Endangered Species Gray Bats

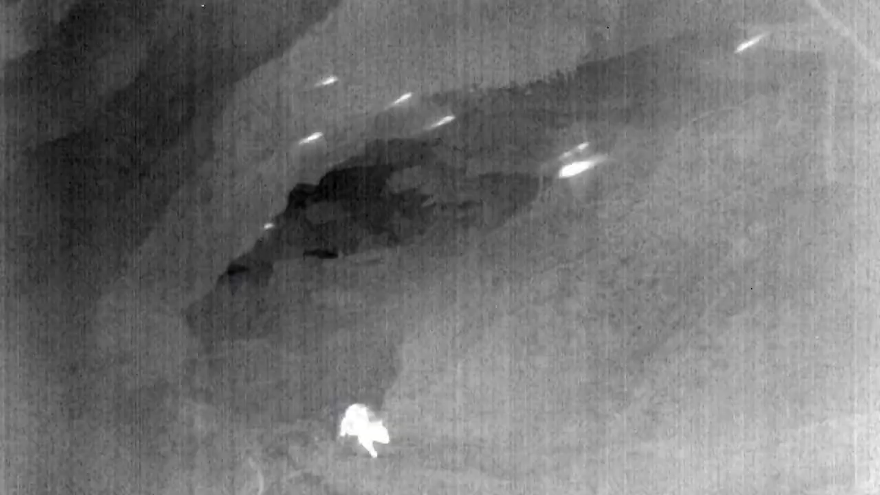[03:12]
I'm taking a thermal video of the bats as they emerge and there's a new software package that's been in development for a couple years that we're going to start trying out
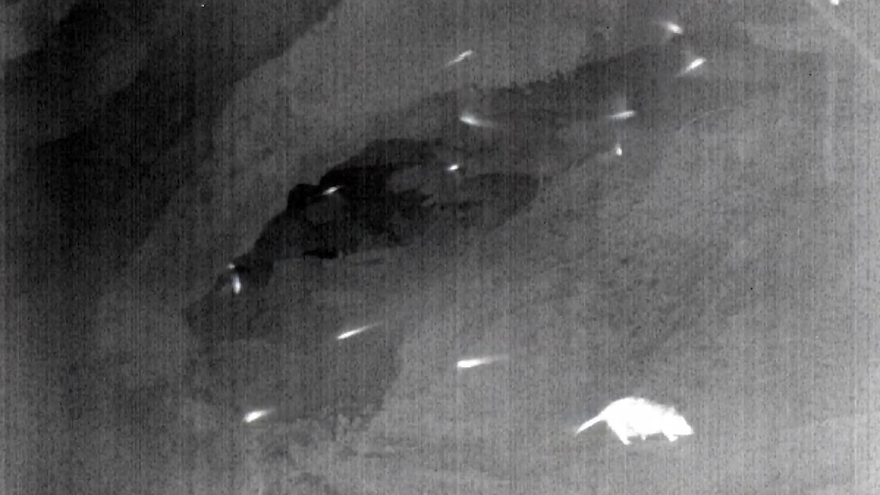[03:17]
that'll basically allow as to count the number of bats coming out of the cave.